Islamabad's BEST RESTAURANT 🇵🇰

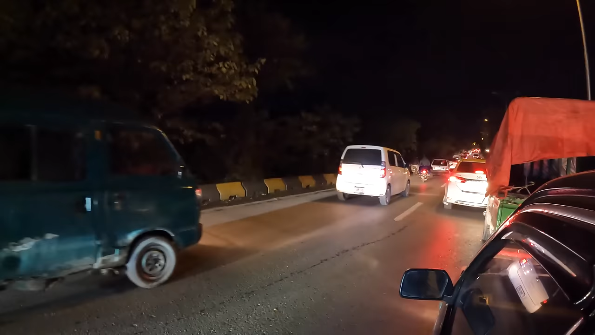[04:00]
We're at dead stop traffic and our bro's getting us through here as quick as possible,
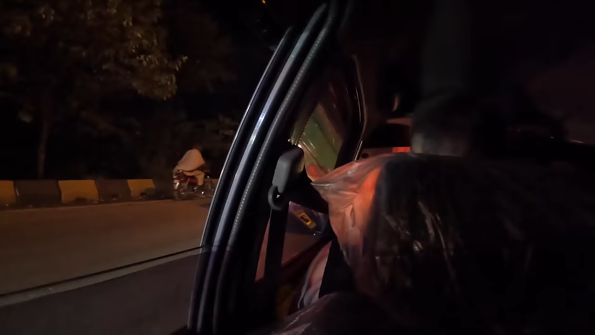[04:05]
but it's just a busy night here in the city.
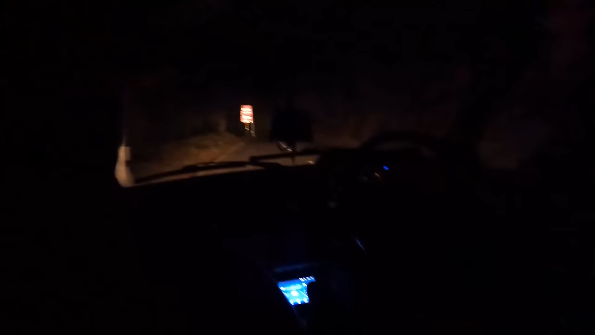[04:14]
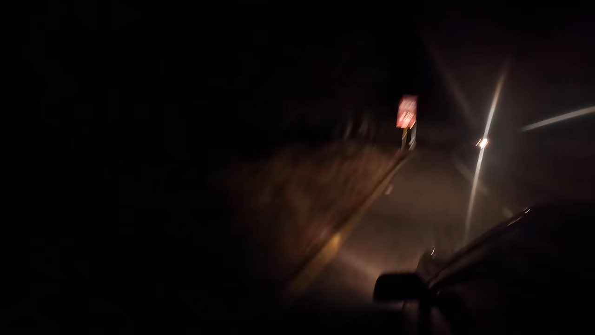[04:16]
Guys, we're cruising up. We're just a few minutes away, and there's Islamabad out to the left.